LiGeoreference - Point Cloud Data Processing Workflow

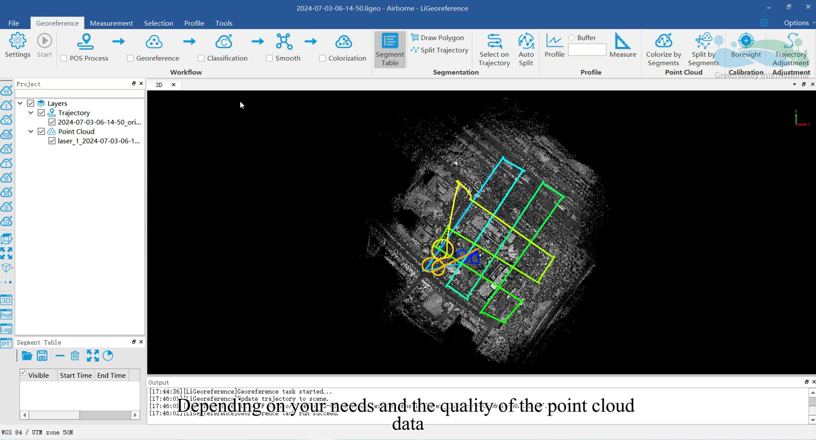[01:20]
Depending on your needs and the quality of the point cloud data, you may choose to perform classification and smoothing operations.
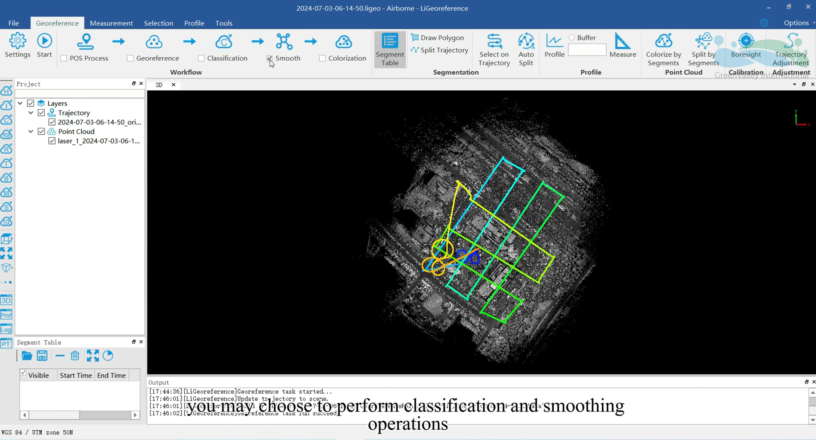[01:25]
If you need true color point clouds, select the colorization option and click start for colorization.
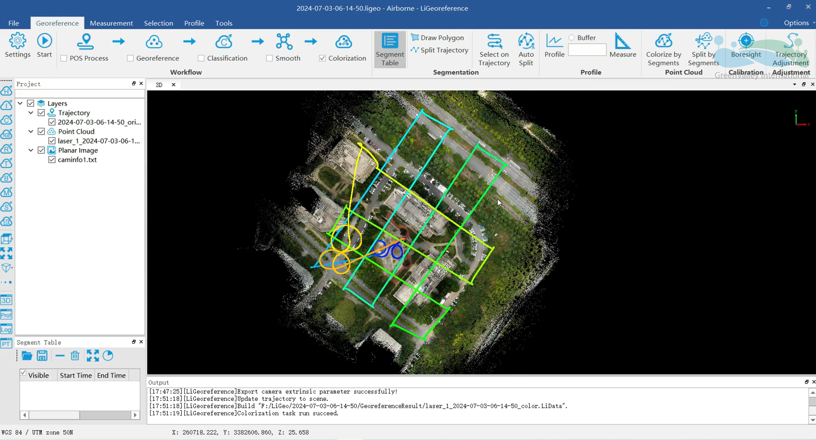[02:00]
you can also use the split trajectory tool to divide the trajectory into segments for more efficient colorization.
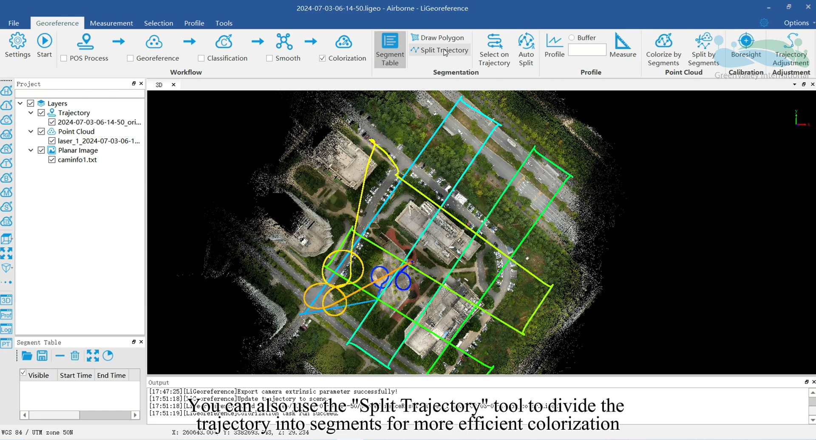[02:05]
Trajectory splitting has three methods, draw polygon, select on trajectory, and auto-split.
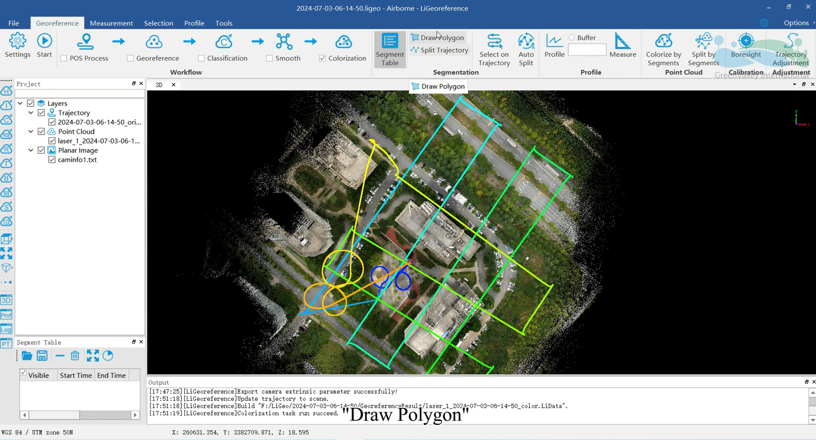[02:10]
Choose the method that suits you best, with draw polygon, outline the area, double-click to finish,
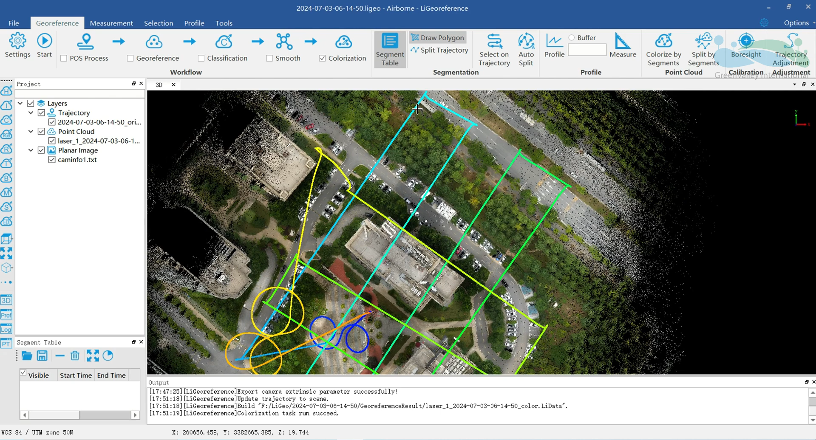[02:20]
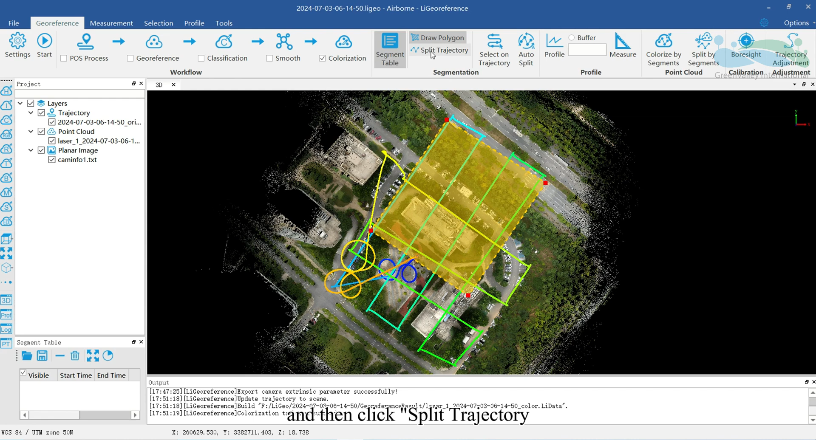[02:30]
and then click split trajectory. After splitting, click segment table to view detailed information about the segmented trajectory segments.
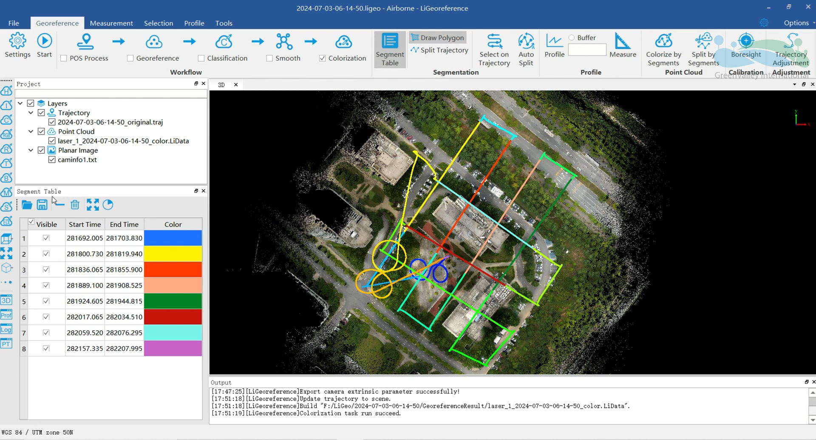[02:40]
You can use the toolbar at the top of the table to open, save, delete, clear segments, and hide remaining parts. Click colorize by segments to colorize the point cloud by trajectory segment,
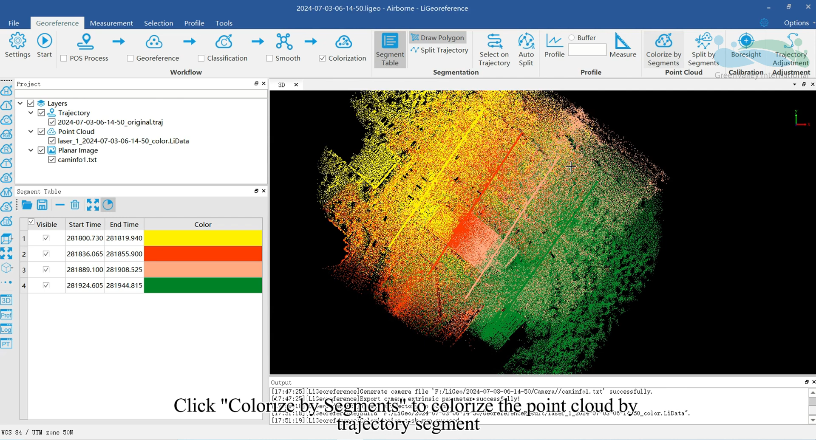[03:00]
where each segment is assigned a specific color and non-segmented point clouds will appear gray.
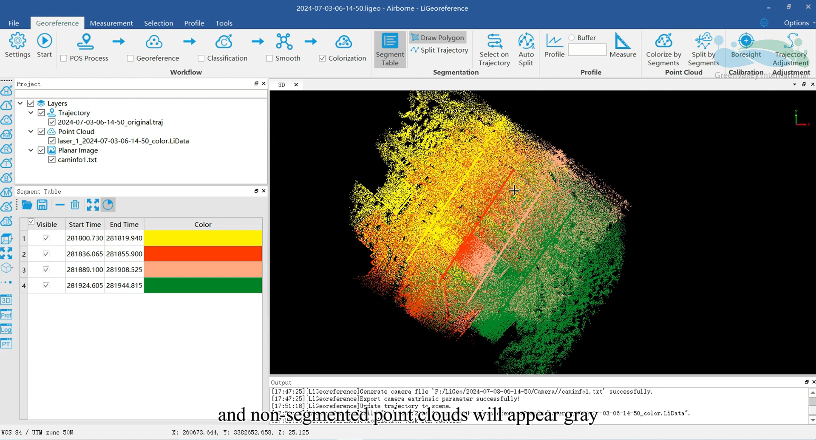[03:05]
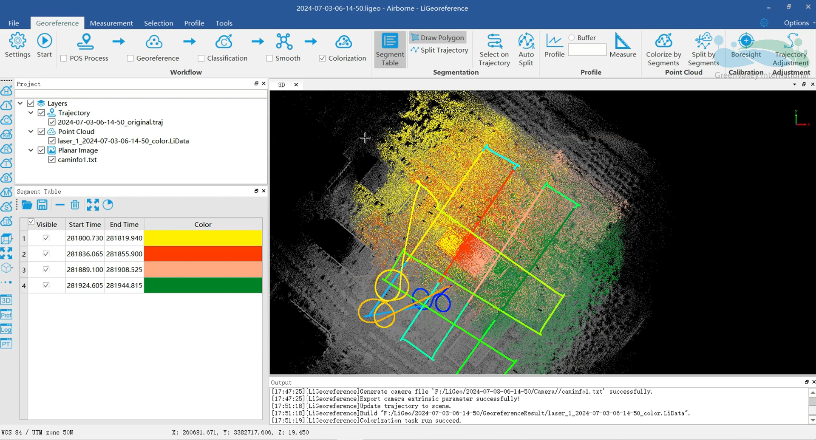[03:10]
Click split by segments to divide the point cloud into multiple pieces based on the trajectory segments.
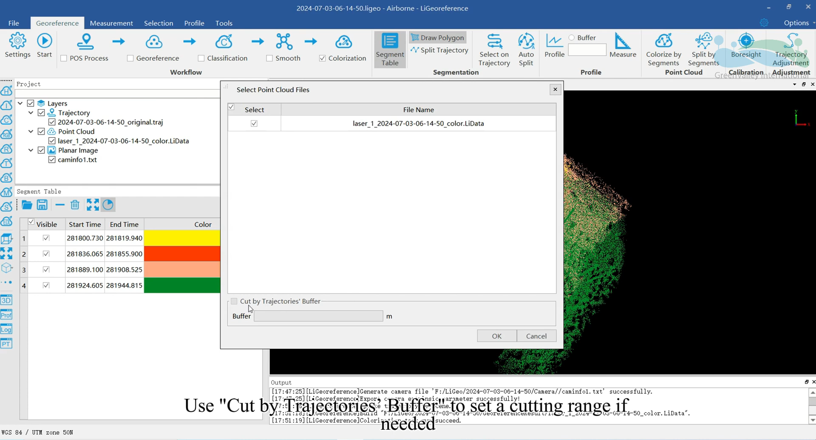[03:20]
Use cut by trajectories buffer to set a cutting range if needed.
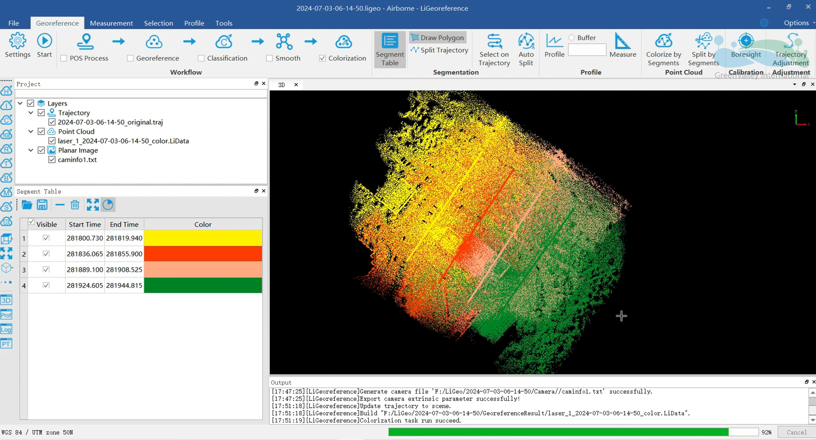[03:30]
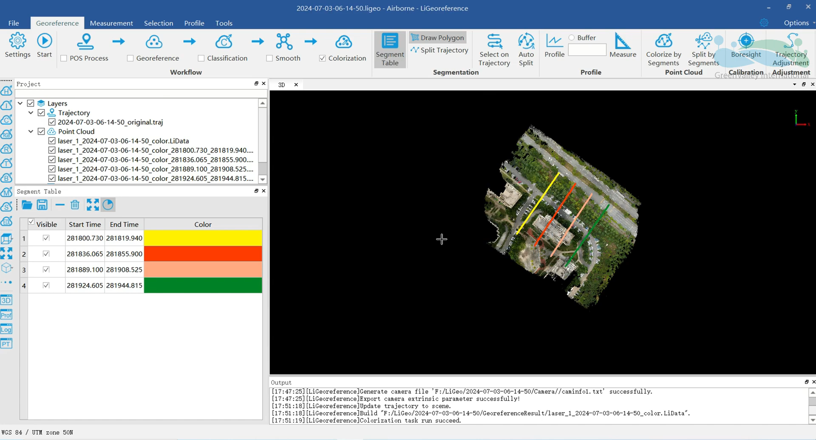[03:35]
If the georeference point cloud shows issues like tilting or layering,
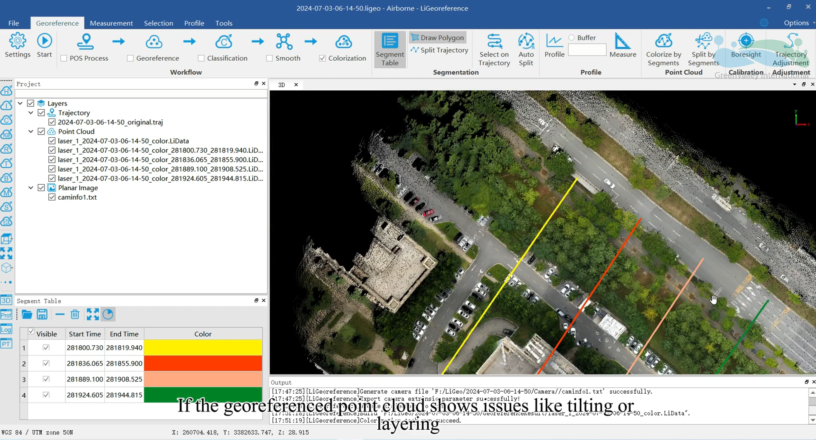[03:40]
use the boresight and trajectory adjustment functions to correct laser alignment errors and trajectory fluctuation errors,
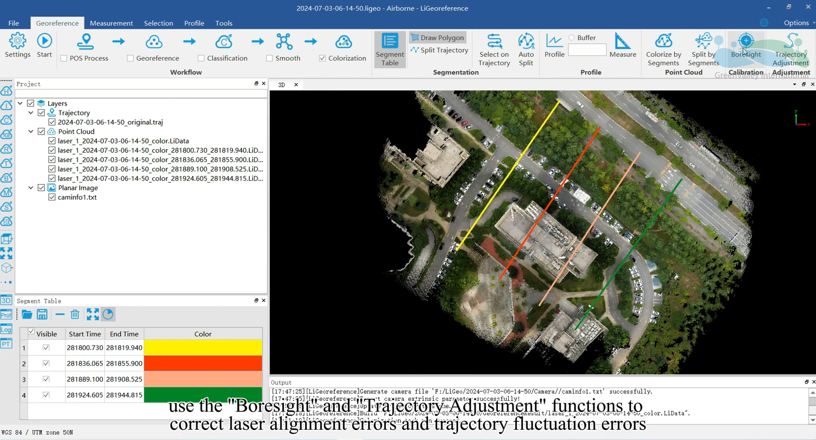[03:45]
respectively, to enhance the quality of the point cloud data.